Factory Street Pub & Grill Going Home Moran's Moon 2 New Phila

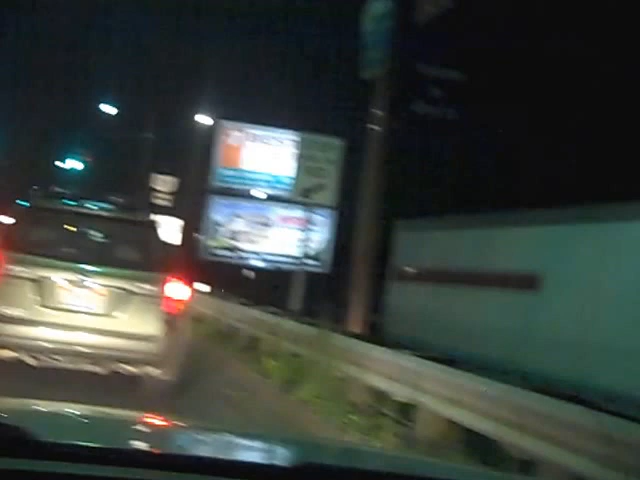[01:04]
Tuscarawas Avenue. There's the bridge. There's the moon up there. Nice and bright. There's the bridge. We're going to cross the bridge.